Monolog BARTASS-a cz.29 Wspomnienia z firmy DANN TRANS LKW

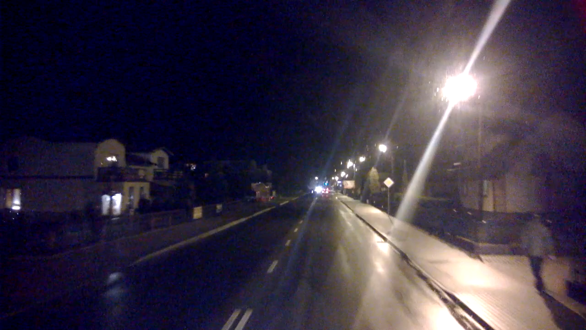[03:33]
No i tam czas nam się kończył przed Warszawą. Tam koło godziny siedemnastej. Przed siedemnastą to jeszcze było. No tutaj na chwilę zastopuję moją opowiedź. Zaraz wam dokończę. A mianowicie dlatego, że zbliżamy się do firmy Dantrans. Która tutaj, o piesi idą przez pasy. Niech se spokojnie przejdą. A tutaj, tak jak widać, ta myjnia. Tyr. Mruga. Nie, nie widać tego na telefonie. Ale tutaj się wjeżdża na myjnię.
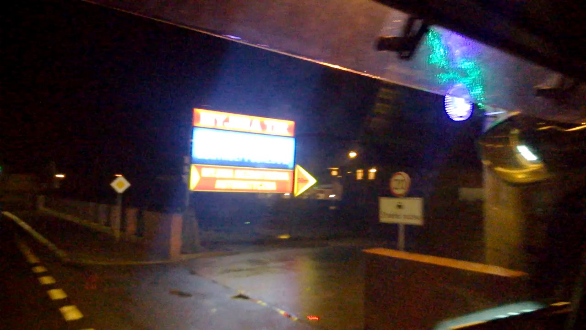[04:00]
A tu jest główny wjazd na firmę. Chyba teraz tu, z tego co pamiętam, to już tak. Tędy się nie wjeżdża. Tutaj chyba tylko wjeżdżają samochody osobowe.